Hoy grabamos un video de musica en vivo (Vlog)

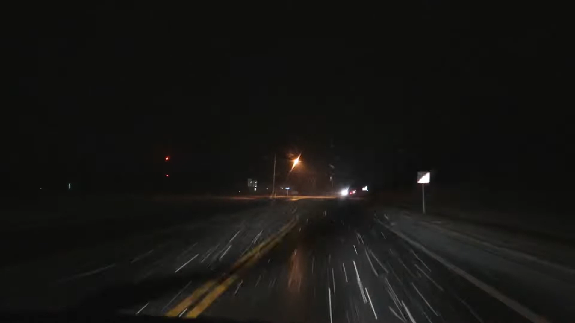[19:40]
peligrosa, peligrosa Sí, hay que tener cuidado de que no salga avenado Porque ellos tienden a salir Porque las calles están calientes Como dice Jane Ahí hay un animalito muerto Es que como la calle Como los cajos pasan y tiran calor La calle se pone un poquito más caliente Que lo demás que está para allá está congelado Entonces ellos buscan el calientito Que van sintiendo pa' que se meten en la calle Entonces cuando Ahora mismo el problema es que como es la primera vez que nieva Así
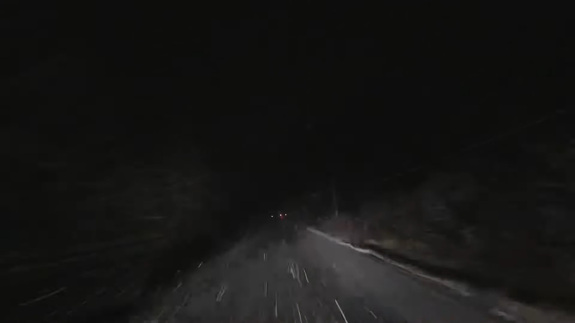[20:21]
Ya cuando entra el invierno Ya han tirado sal Y según cae se hace como un agüita Pero ahora mismo hay hielo Y hay que ir poco a poco Y ya Todavía nos queda como media hora de viaje 45 minutos nos queda Y esta velocidad Una hora y algo Una hora más o menos Ay Dios mío Yo que me estoy orinando ¿Vas a poner eso en el video? No dije meando por lo menos Mira la gente Mira Todo el mundo pasándose En vez de ir suave Y un